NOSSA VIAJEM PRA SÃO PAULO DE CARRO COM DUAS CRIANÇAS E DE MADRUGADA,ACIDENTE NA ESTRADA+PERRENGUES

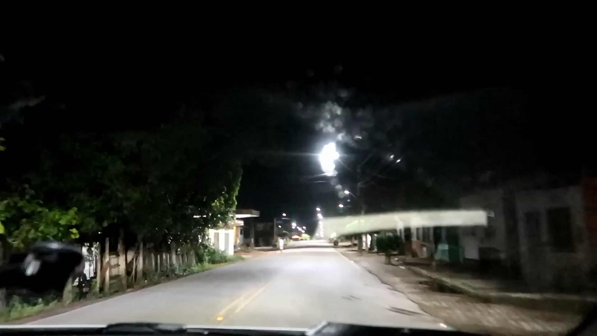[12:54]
Bora, amigas, pra São Paulo. Estamos saindo daqui, ó. 8, pra vocês verem bem.
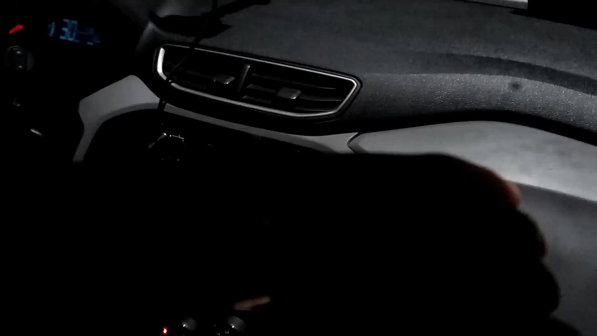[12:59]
O Lucas já começou a chorar, misericórdia. Não dá pra vocês verem que não tá escuro, mas é 8h35 da noite, tá bom? Vou mostrar tudo pra vocês. Deixa o like, tá? Não esquece, amiga de verdade, deixa o like.
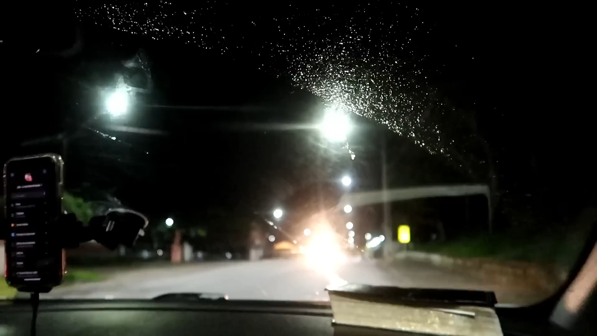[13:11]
Outra coisa, me segue no Instagram, que eu vou mostrar também lá pra vocês, tá bom? Várias coisas. Olha, gente, estão saindo da cidade já, ali tá o portal. De Itajibá, Bahia. Uhul!
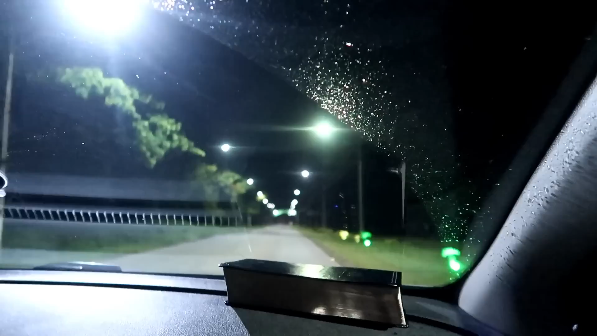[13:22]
Que Deus nos acompanhe em nome de Jesus. E de saber que amanhã, essa hora, a gente tá praticamente em São Paulo, né, Jovem? Verdade, hein? Estamos saindo aqui 8 e... Agora são 8h42 já, tá? Vamos em paz. Em nome de Jesus. Em nome do Senhor Jesus. Gente, que linda aqui a praça de Piauí, ó.
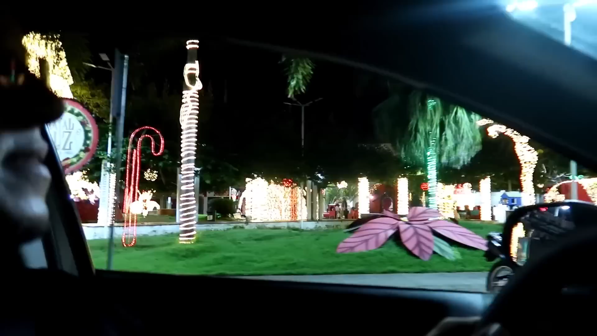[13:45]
Tá toda enfeitada ainda, ó.
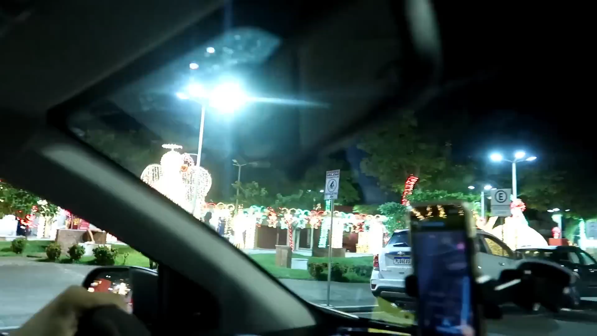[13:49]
Tá coisa mais linda, a gente já veio aqui ver várias vezes. E é isso, Piauí.
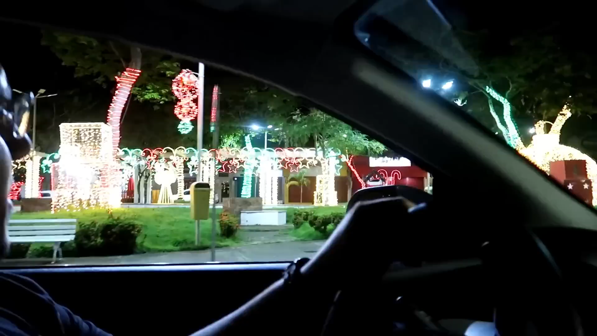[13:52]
Quando voltar, talvez não vai estar mais decorado assim. Eu acredito também não, hein, né?
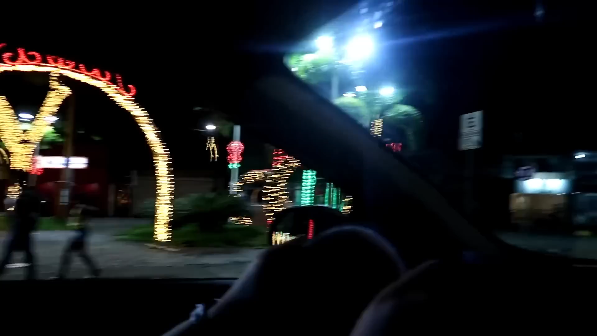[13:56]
É, partiu mas agora. Vamos para... agora Jequié, né, Jovem? Jequié.
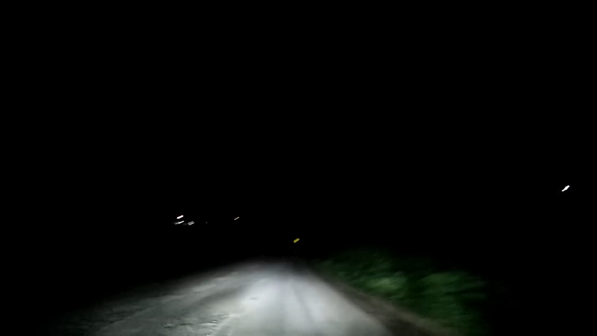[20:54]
Gente do céu. Esse lugar aqui, quem lembra? Quem assistiu o vídeo da nossa viagem pra Bahia? Aí, Job, é os buracos. Gente, tá lotado de buraco. Que lugar ruim esse, pessoal, não arruma. Aqui fica, aqui, gente, fica assim, ó, quase na divisa da Bahia e Minas Gerais. Já entramos em Minas Gerais, entendeu? Só que aqui tá muito ruim. Muito buracado mesmo. Eu lembro que eu chorei da outra vez que eu passei aqui, que fiquei com muito medo.